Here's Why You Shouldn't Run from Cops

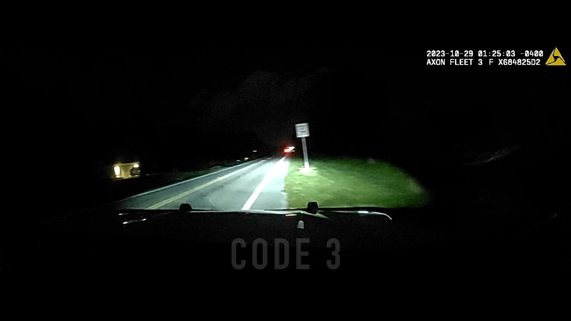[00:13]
natural scene. 54, he's just turned down west. He just went on the 13th place west to dead end road.
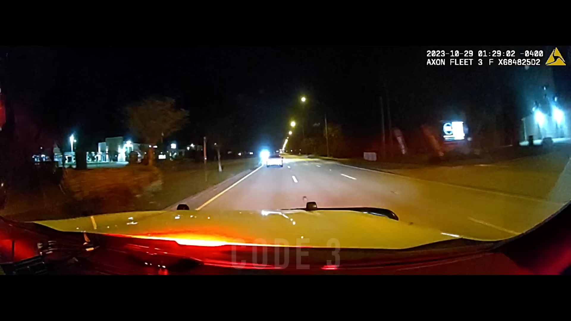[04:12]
We're continuing west now. Through 58th Avenue now.